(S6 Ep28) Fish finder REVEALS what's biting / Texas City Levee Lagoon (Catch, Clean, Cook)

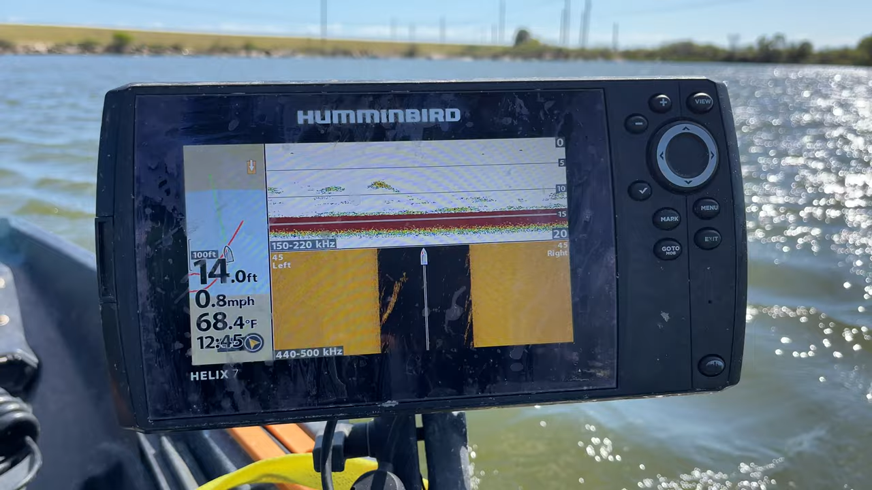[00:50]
On screen: depth 14.0 ft, water 68.4°F, speed 0.8 mph
is notorious for holding some really good sized speckled trout this time of year so we're
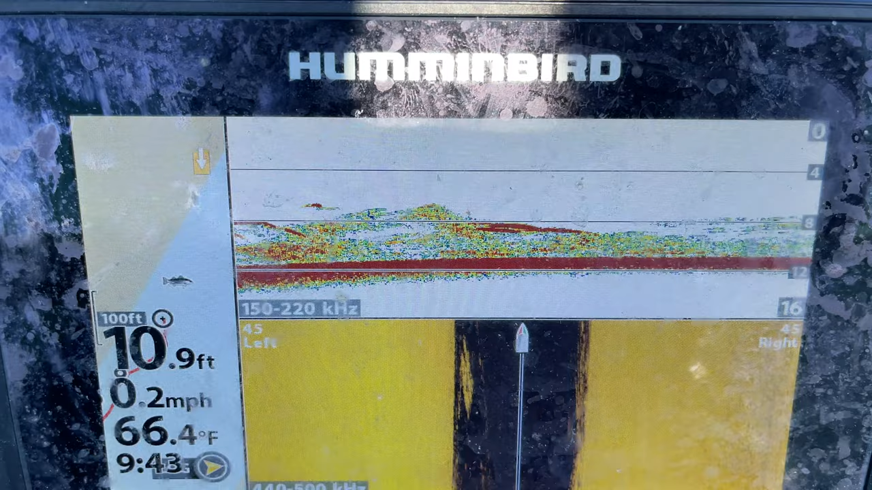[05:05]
On screen: depth 10.9 ft, water 66.4°F, speed 0.2 mph
you'll see that dark red stuff that means it's a dense body
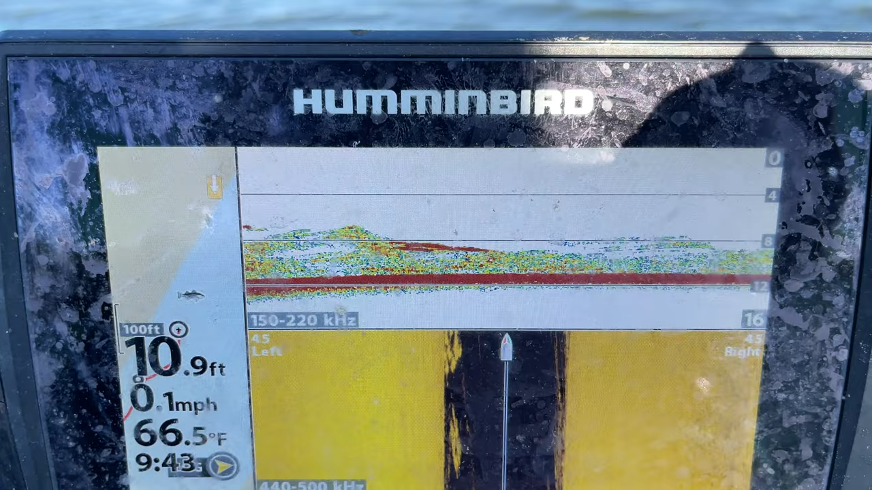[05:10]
On screen: depth 10.9 ft, water 66.5°F, speed 0.1 mph
on the traditional sonar and inside scan is showing them to the left hand side of us